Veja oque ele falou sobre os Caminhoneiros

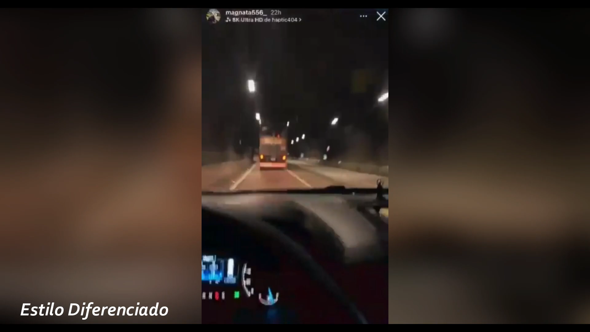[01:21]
placa RH63D44. Vai tomar multinha, filho da p***! Mundo dá voltas, né não, meu caro amigo? Olha como o mundo dá voltas!